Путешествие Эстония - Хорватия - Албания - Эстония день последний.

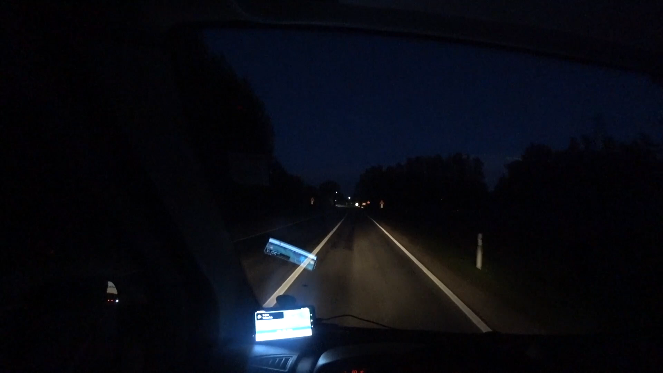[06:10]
Вот сколько сейчас уже. Начало 11. И уже темень. Но по Эстонии сейчас будет проще ехать. Эстония, я знаю, как свои пять пальцев все дороги. Так что я думаю, сейчас вот из Латвии выйдем, проедем Валку.
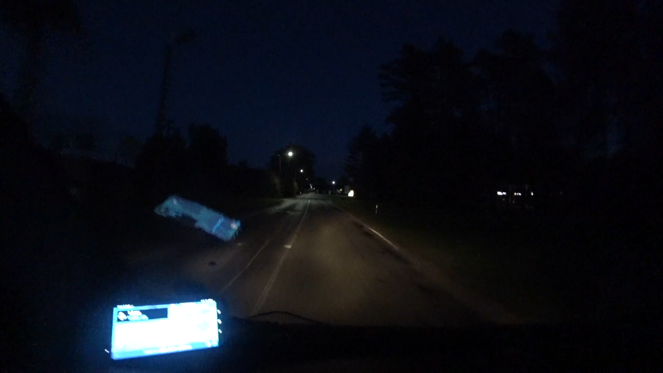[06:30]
И там уже доедем до Тарта. Там уже все дороги изъездены по 10 раз. Там уже каждый поворот знаем. Поедем побыстрее. И расчетное время приезда показывает 12 часов ночи. Еще ехать 3 часа 51 минуту. 309 километров.
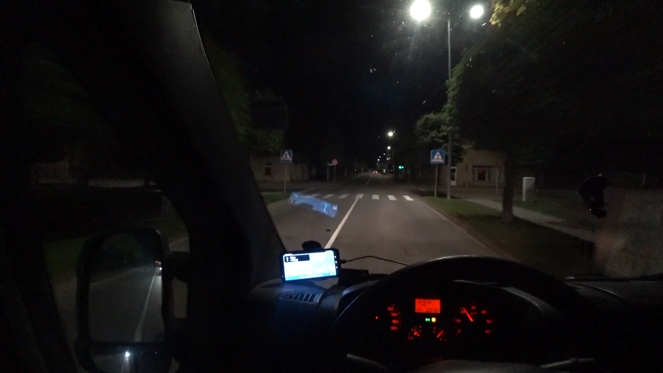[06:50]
Ну что, заканчивается Латвия. Я уже еду по Валке. И сейчас я уже буду въезжать в эстонскую Валгу. Где-то здесь должен быть указатель. Эстония. Вот. Сейчас посмотрим. Через 200 метров продолжайте движение прямо. Затем поверните налево. Впереди полиция. Прикольный навигатор. Угу.
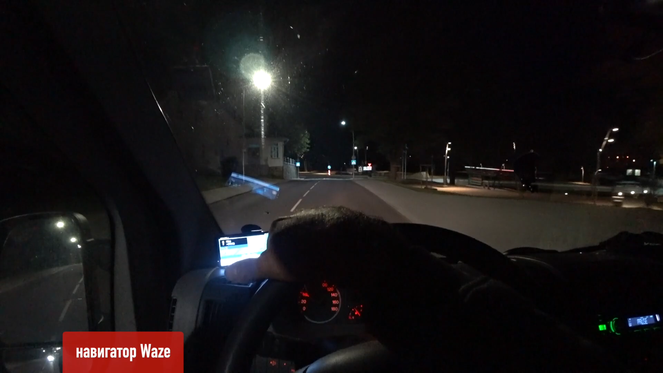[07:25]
Откуда он зайдет? Не знаю. Продолжайте движение прямо. Затем поверните налево.
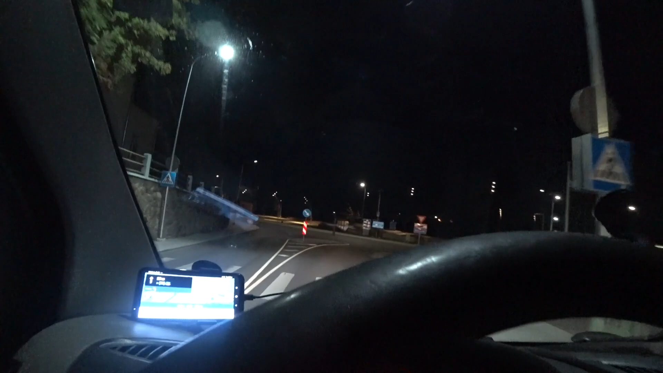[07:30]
Заканчивается. Значит, у нас Валга. Поверните налево. И начинается Эстония.